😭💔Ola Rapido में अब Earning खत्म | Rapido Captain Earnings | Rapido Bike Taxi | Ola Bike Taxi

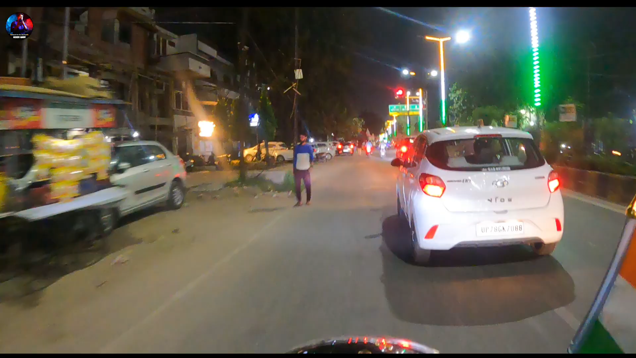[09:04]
फाइनली पहुंच चुके हैं काली मठिया एंड फटाफट हम लोग कस्टमर को उनके डेस्टिनेशन पे ड्रॉप किया एंड अब करो आप काली मठिया मंदिर के दर्शन।